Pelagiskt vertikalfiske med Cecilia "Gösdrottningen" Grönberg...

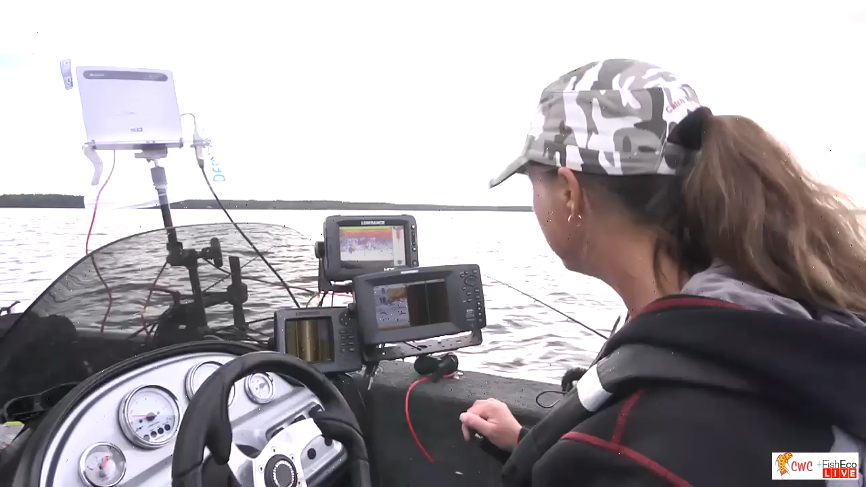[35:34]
transportörer. Har du sett dem, Cecilia? Jag har sett dem. Och det är ju en ganska vettig pryl att ha med sig. Jag har en i min båt, men jag har faktiskt inte testat den. Det där är mindre vanligt. Och det är inte så rackarns djupt där du fiskar. Har du någon erfarenhet? Brukar de vara?
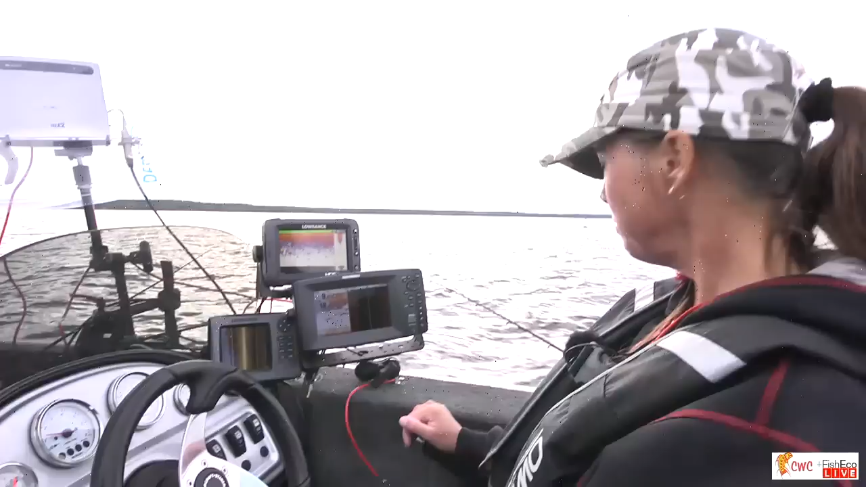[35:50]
Alltså det jag kan säga som jag tycker är lite intressant just nu, eftersom jag var på en annan sjö. Nu har vi faktiskt där, ett lite. Ja, det är ingen jättefisk, men det är ingen pytte i alla fall. Ja, nej men... Alltså, det är väldigt sällan man får tryckskadade fiskar på den här sjön. Mm. Och jag var ju... I helgen var jag ner till en sjö söderut. Och det var jättekonstigt.
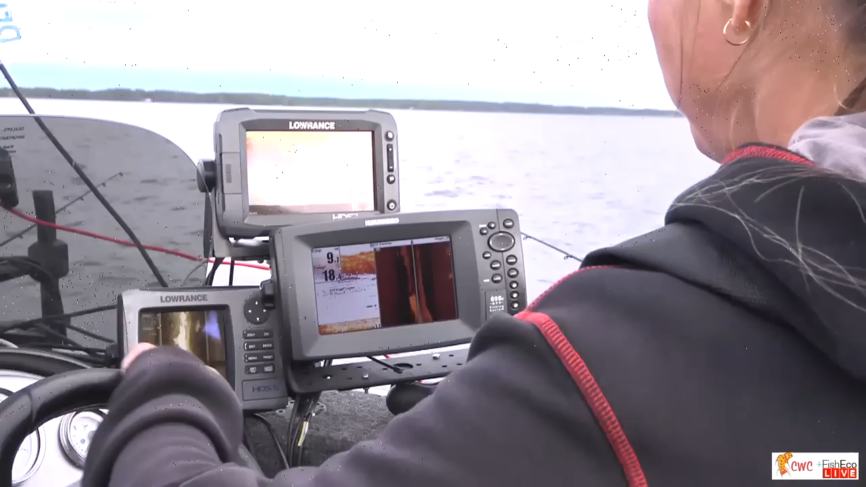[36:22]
Alltså man kunde ju få... Även fast man fick en gös på bara några meter ner så... Förlåt, jag måste bara se där. Ja, det är samma fisk. Ja. Så blev den tryckskalad.
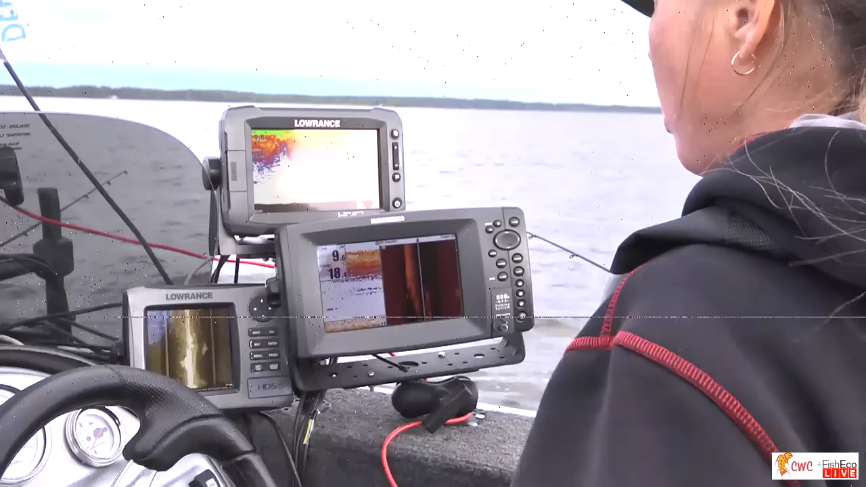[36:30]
Mm. Så de verkar väldigt känsliga i den sjön, får jag säga. Vi ska se här nu. Där står den. Nu bryter vi frågan och så. Mm, den simmar lite.
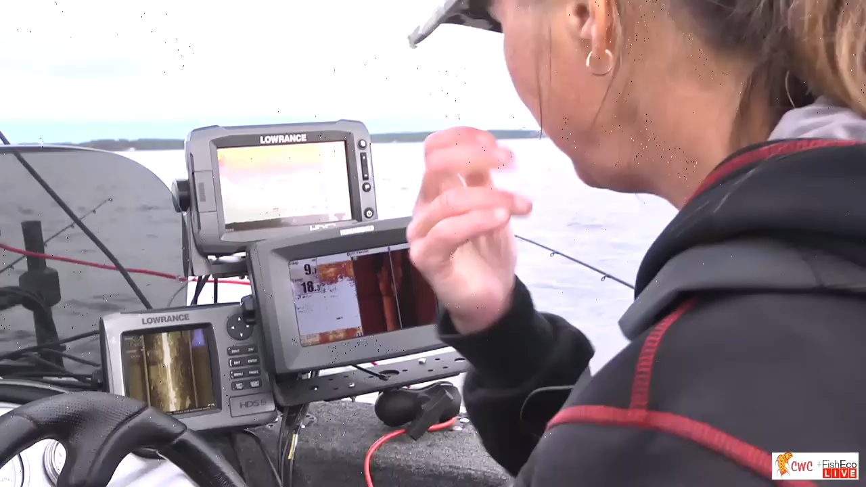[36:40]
Den simmar litet. Vi får jaga den. Men det här måste jag säga, det här är ändå ett tecken på...
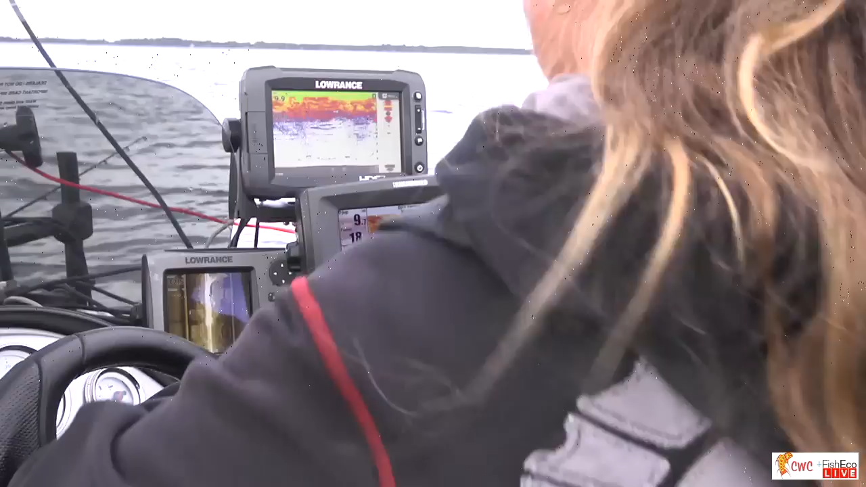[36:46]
När jag ser din rutin, jag hade själv... titta vilken klockrent. Oj, nu är vi precis. Nu får vi hoppas att den... Kom igen då. Kom. Nu ser ni hur Cecilia jobbar med spöet. Aj. Små ryck. Kolla. De har blivit jättekinkiga sen eftervärdet. Ja, det ser den är kvar.
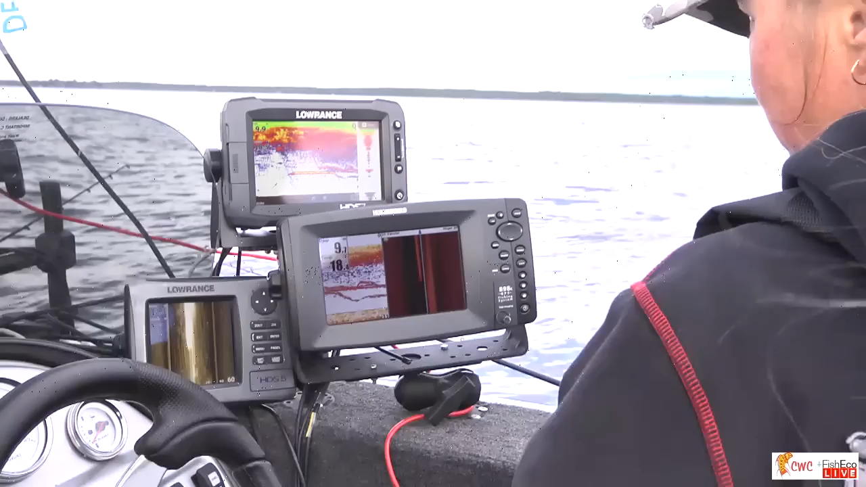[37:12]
Men alltså de är helt... Svåra just nu. Ja, det är totalt tvärsom emot till förut. Men det är faktiskt ganska bra tycker jag att folk får se att det inte bara är att ta dem. Vi ska se, han är där. Där är han, ja. Jo, han simmade undan bara. Vi ska se. Nu ser han nästan lite... Är det att vi backar på honom? Ja, vi är inte på den riktigt. Nej. Jag ska göra så här. Vi ger den där fisken en chans till.
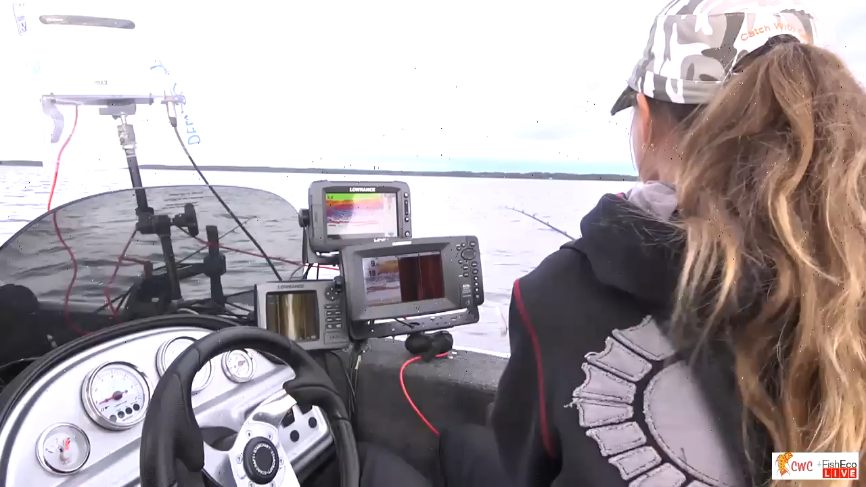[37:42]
Nu här får jag ett försök till. Han är framför oss. Ja. Nu ser man det på det lodet, va? Ja, den är lite framför på sidan. Ja. Men det är ju typiskt att nu kan du ändå avgöra att den har gått åt det hållet. Här är nu han framför. Kommer den. Där kommer den. Fast jag tror... Titta.
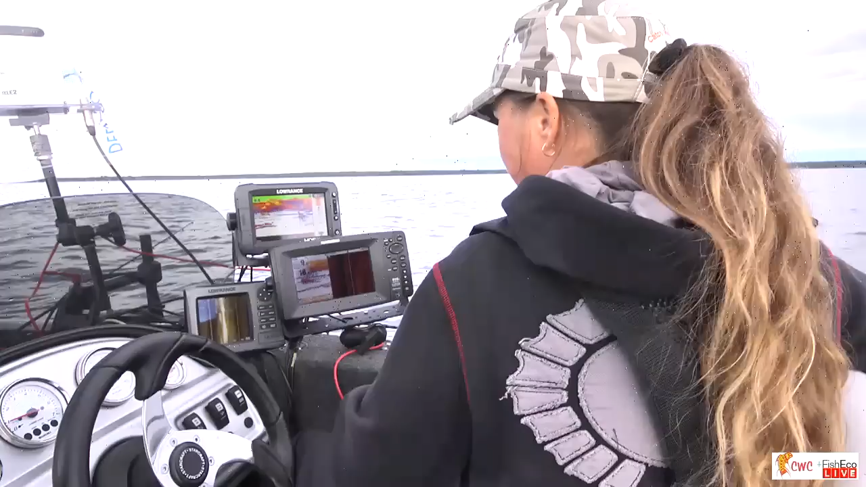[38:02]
Skynda dig. Det var nästan som man tyckte han reagerade lite grann här på... Vi ska vara lite försiktiga. Ja, nu stannar du lite högre upp än vanligt. Ja, precis. Jag såg att den reagerade.
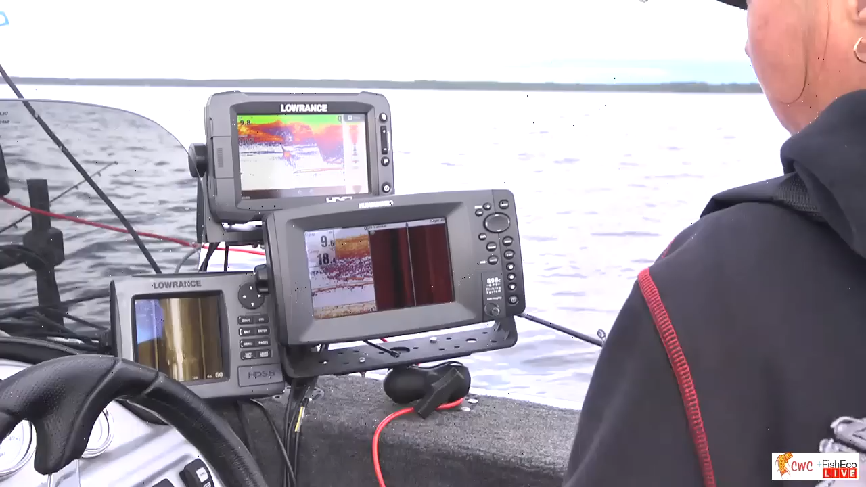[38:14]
Nu är det supergrönt. Kom se. Han har inte... nu kommer han!
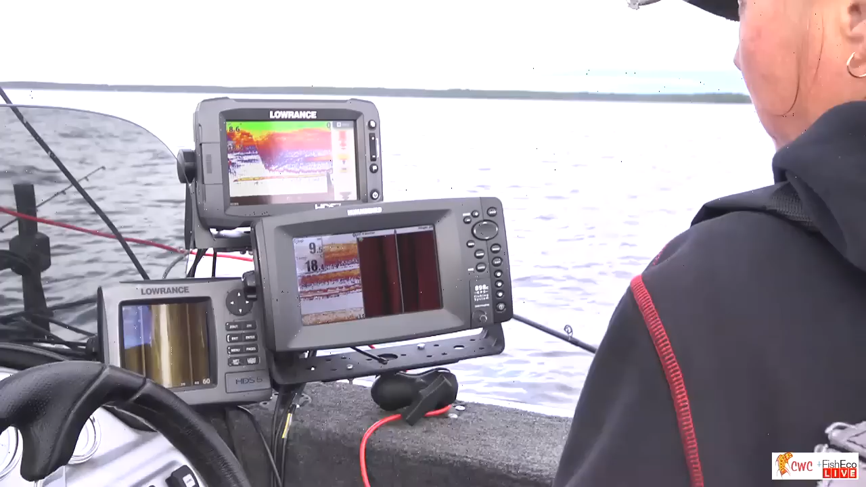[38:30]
Jag tycker det här är mer spännande. Cecilia, kom nu! Ja, men jag tycker det är spännande. Jag, är bara jag kan inte vara tyst alltså. Jag är bara... Den där var intresserad, hörru.
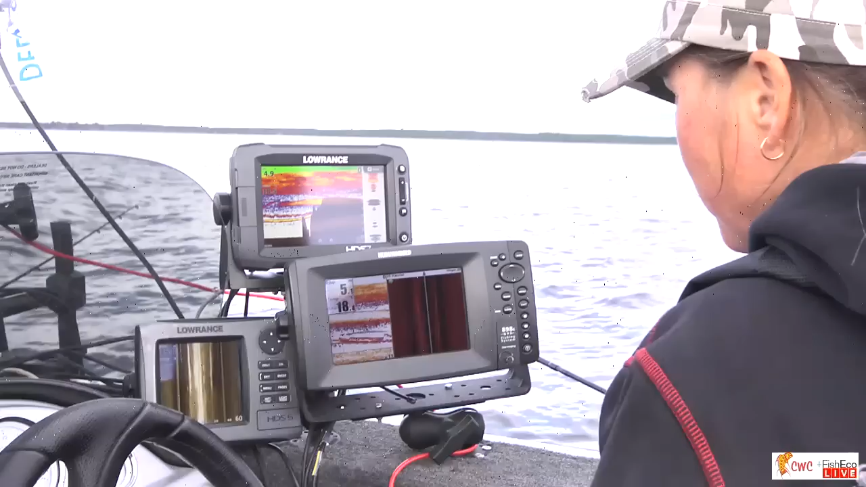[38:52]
Jag är bara så himla koncentrerad. Ja. Nu gick han lite neråt, va? Ja, det är lite svårt att se just nu då. Men du, vad ska man säga? Det var en av våra, under sändningen, våra första riktiga...
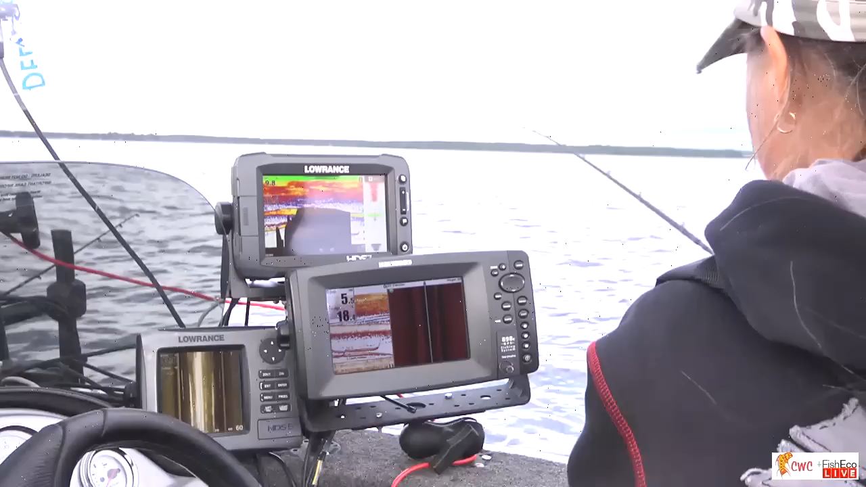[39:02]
Ja, det var ingen det var en intresserad fisk. Ja, precis. Det var ingen jättefisk, men det var... Oj, jag blir alldeles... Det är galet, va?
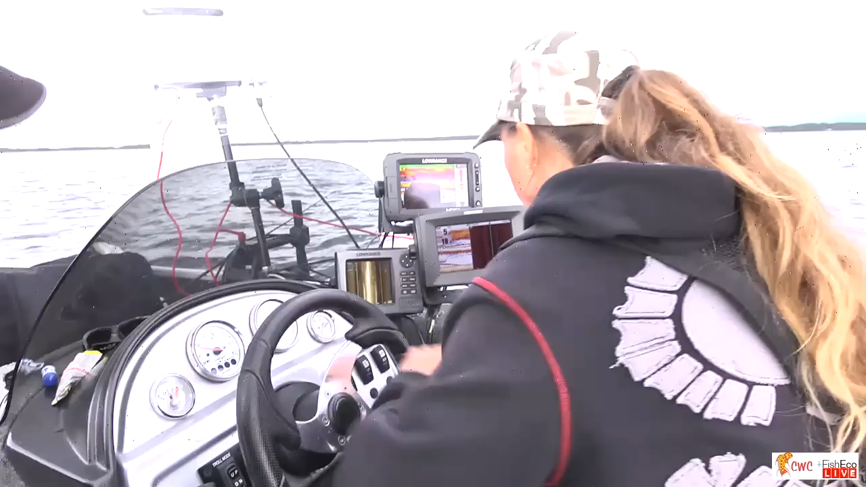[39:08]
Jag kommer inte ihåg vad vi pratade om, men jo, det var tryckskadade fiskar.